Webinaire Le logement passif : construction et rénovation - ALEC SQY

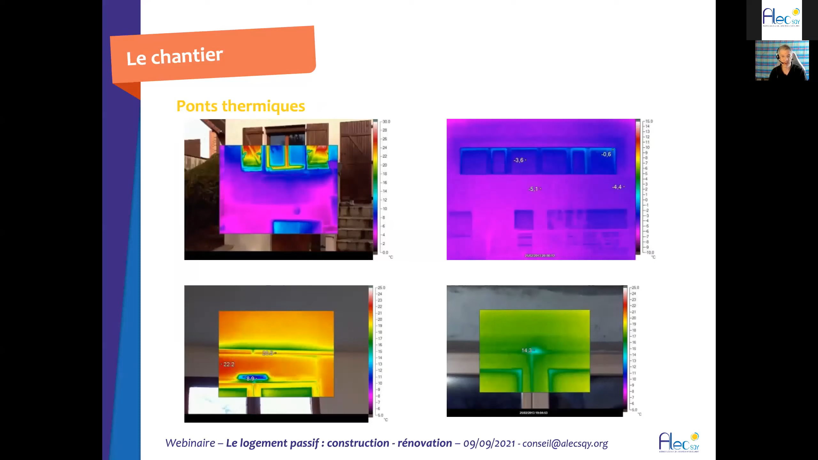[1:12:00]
Attention, vous l'avez déjà vu, c'est ici. Là, on est plein sud. Et là, la maison, elle est exactement en position, ce que nous, on appelle chez nous la position été.